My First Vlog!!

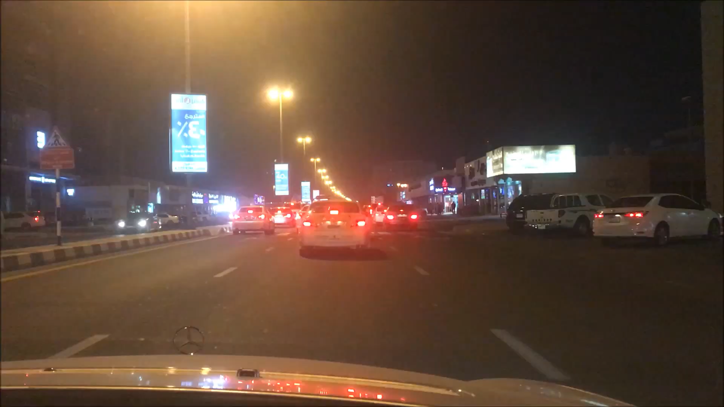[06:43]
This is some serious traffic up ahead! Thursday weekend special traffic! You get this a lot here! Yeah! I know!